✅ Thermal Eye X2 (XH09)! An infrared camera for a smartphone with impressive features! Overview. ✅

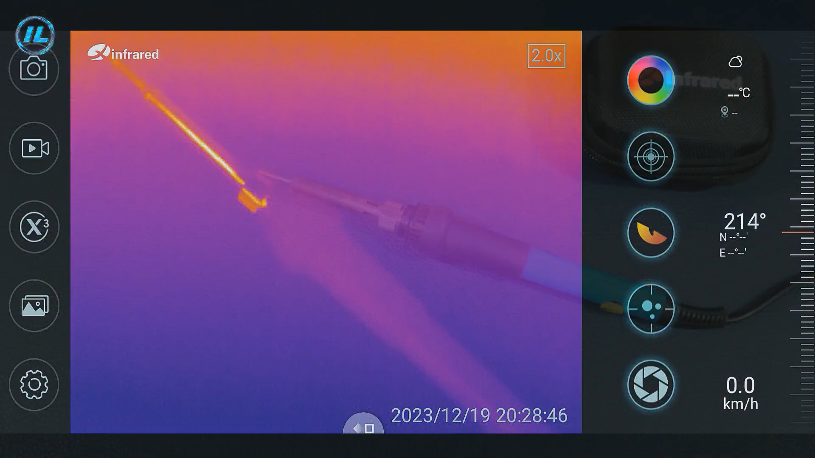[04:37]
Using manual focusing, you can achieve a very clear image on the screen.
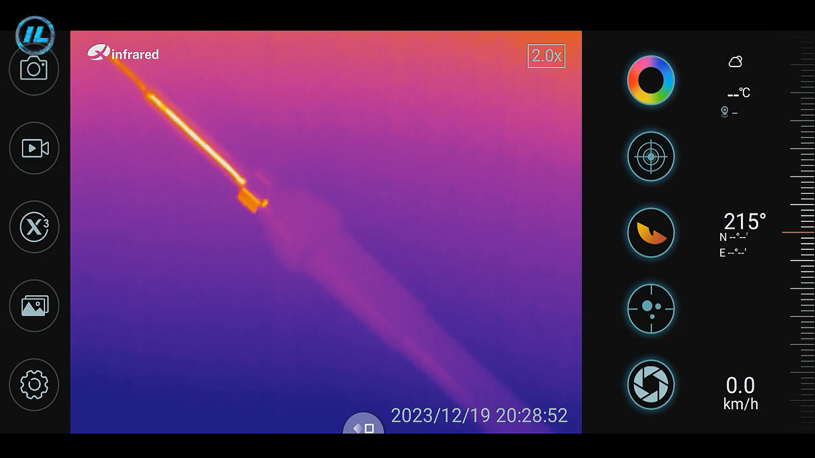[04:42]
I turned on the soldering iron, and the temperature of the tip is gradually increasing.
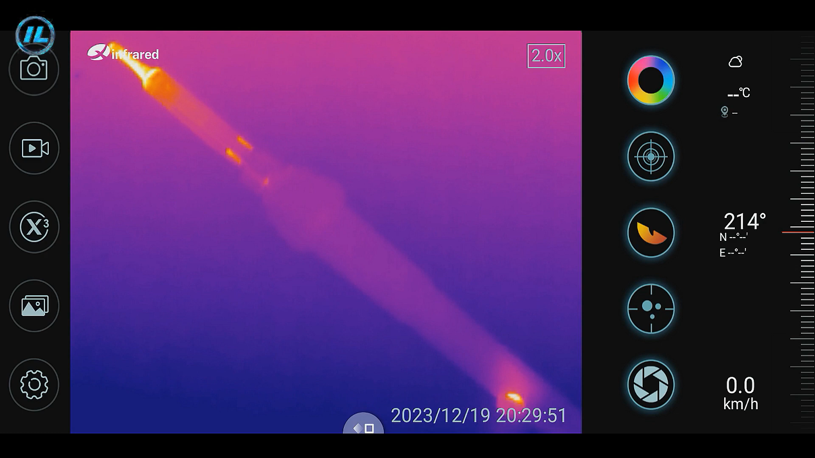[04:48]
The temperature controller is also heating up. There are five buttons on the left side of the screen. Using the first button, you can take a photo of the image. The second button enables video recording. You can also take photos while recording.
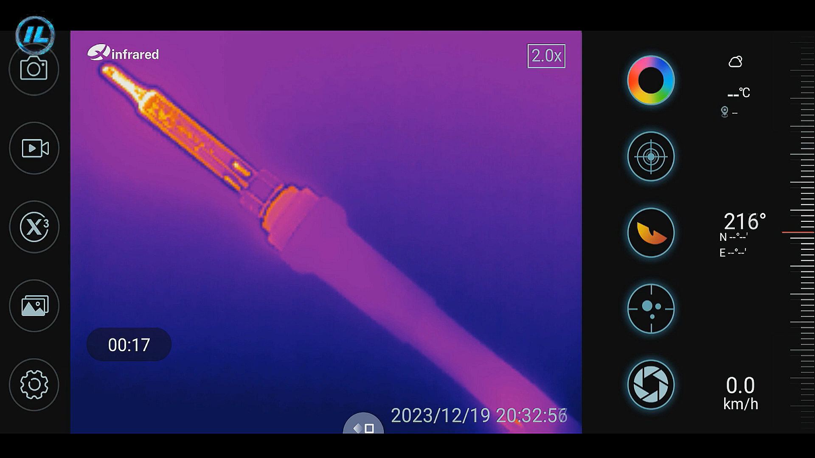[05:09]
The next button is a special infrared one algorithm that doubles the image clarity and increases performance. The fourth button is a gallery where you can view saved photos and videos.
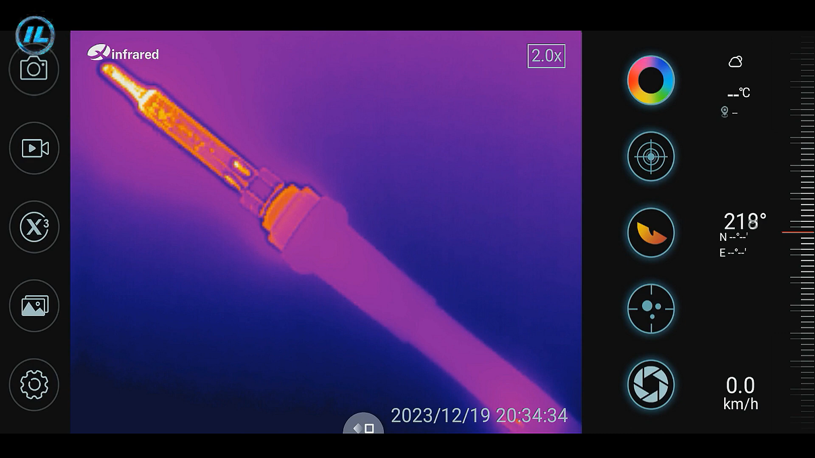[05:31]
And the fifth button is settings. The first point is the temperature setting. Using this slider, you can enable and disable the display of temperature on the screen.
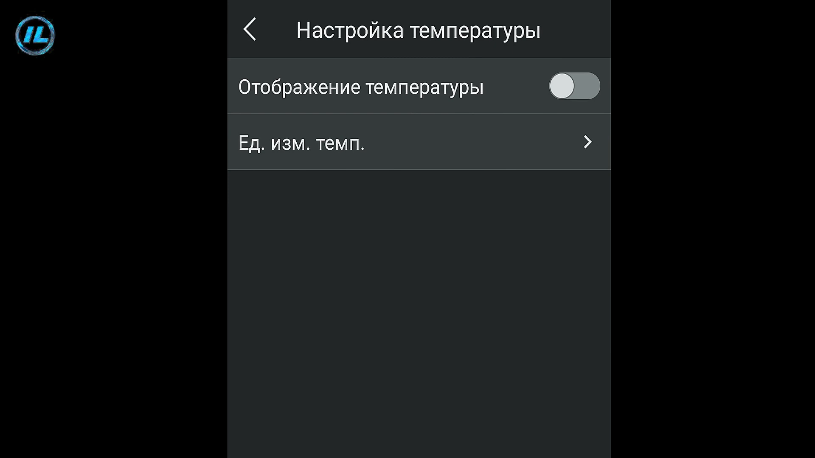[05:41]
You can also select the temperature measurement units here.
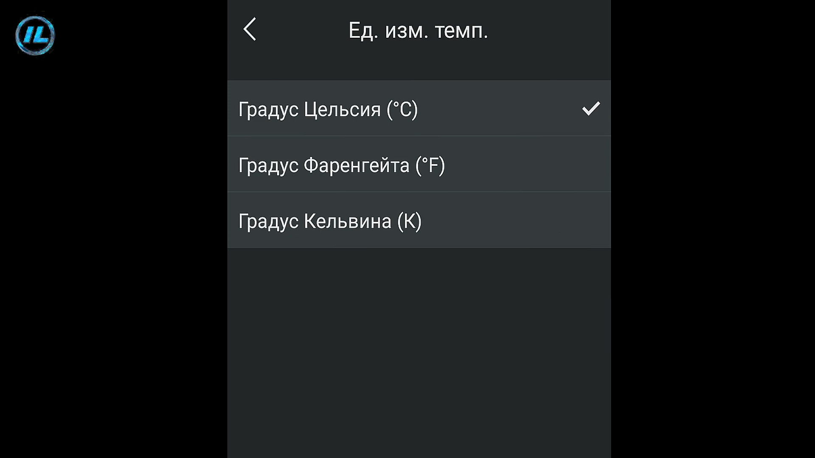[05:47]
When the temperature display on the screen is turned on or off, the application always restarts.
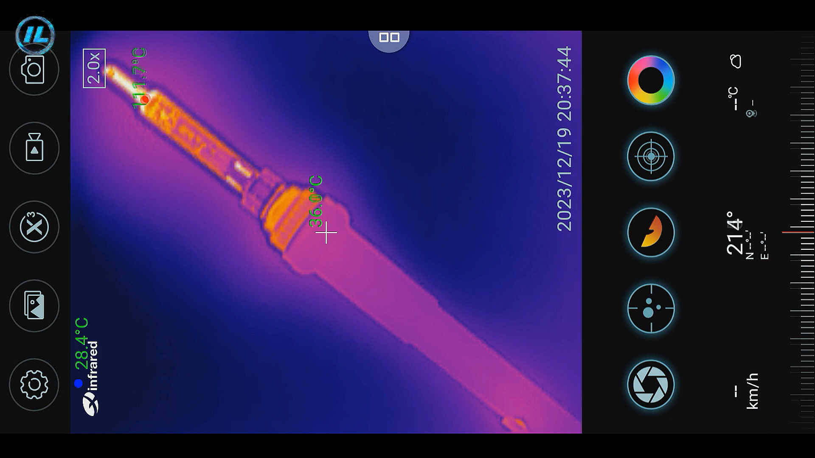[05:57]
On screen: min 28.4°C
The temperature in the center of the frame is now displayed on the screen. The red circle marks the hottest area, and the blue one marks the coldest.
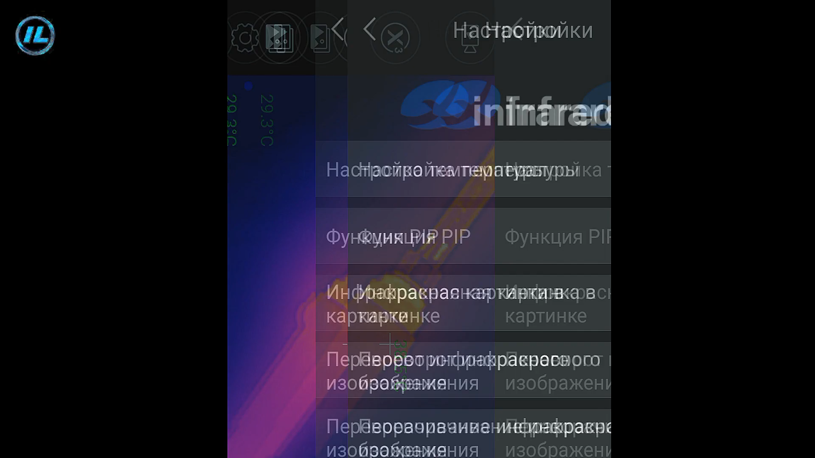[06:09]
The next item is the pip function.
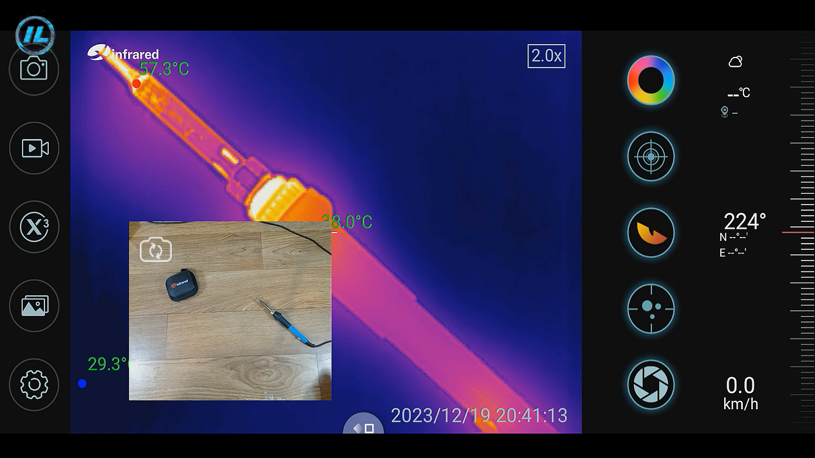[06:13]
On screen: max 57.3°C
This function displays an image from the smartphone camera on the screen. That is, it turns out a picture in a picture.
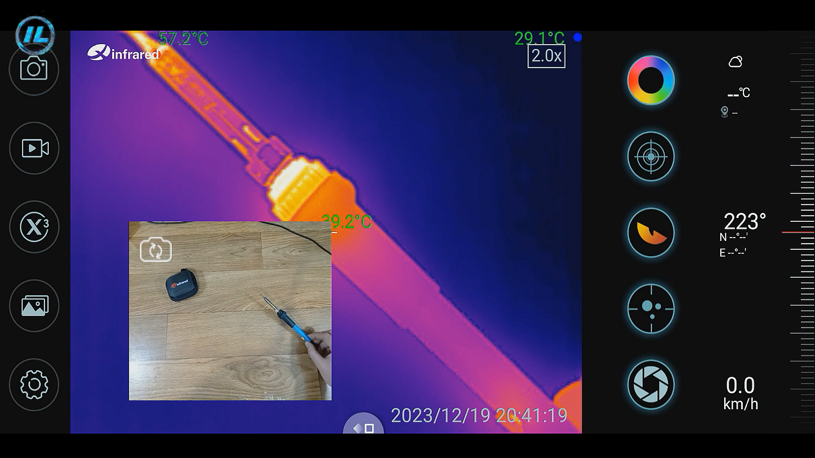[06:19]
On screen: max 57.2°C
Here, this is a very convenient feature. The camera image can be moved around the screen.
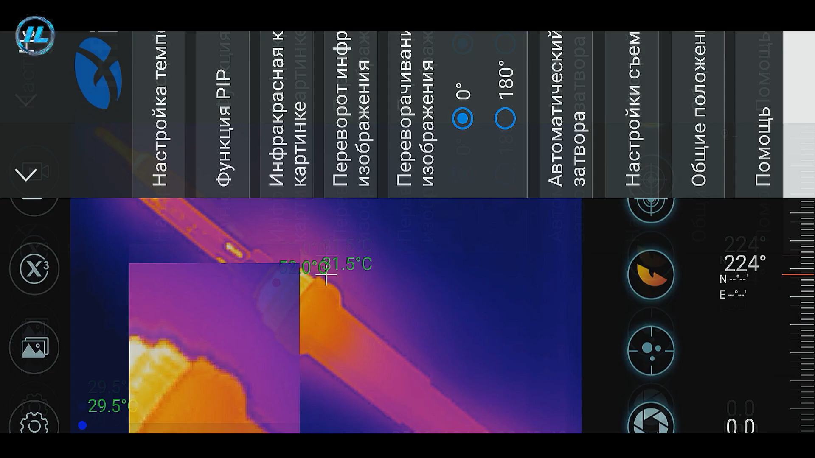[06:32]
An additional picture with an infrared image appeared on the smartphone screen, which displays the central area of the frame.
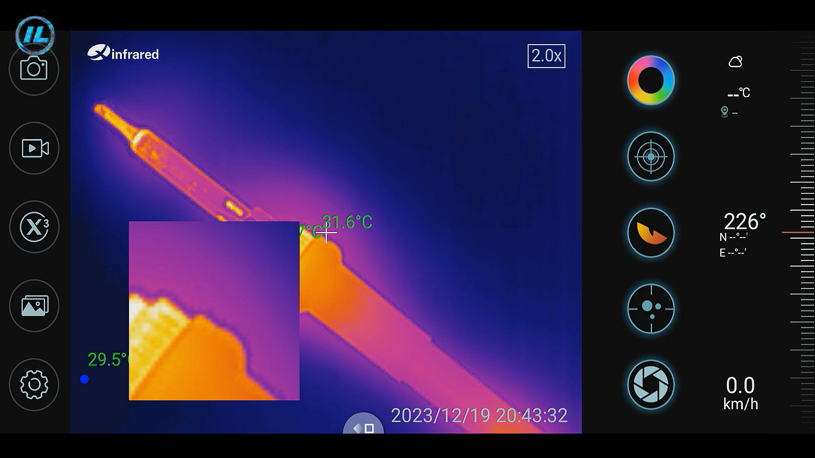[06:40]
On screen: spot 31.6°C
This image can also be moved around the screen.
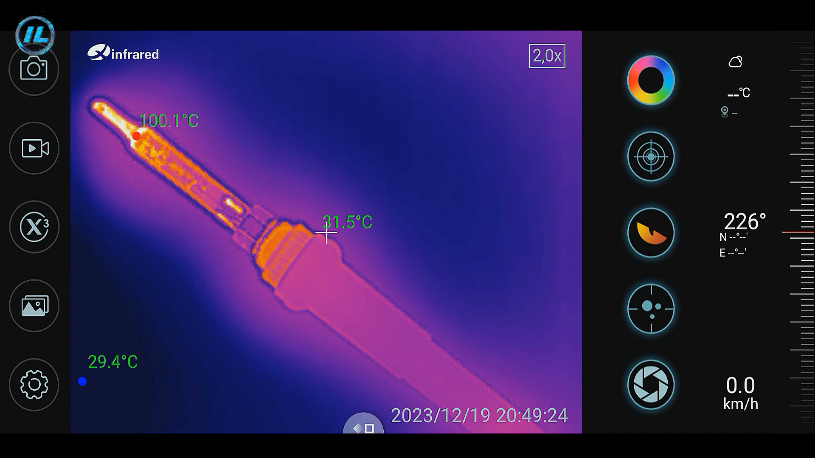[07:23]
On screen: spot 31.5°C, max 100.1°C
It is currently listed in the upper left corner. You can use this slider to turn it off.